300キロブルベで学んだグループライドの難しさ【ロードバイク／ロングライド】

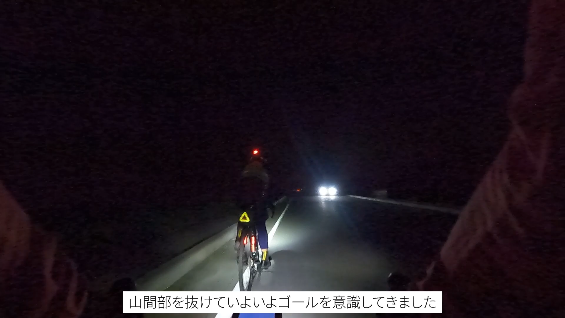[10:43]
残り 65km、 最後の PC に向かってます。
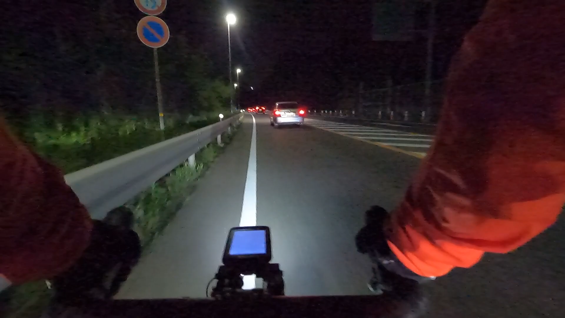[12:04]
なんか左見たら、白いもんが見えて、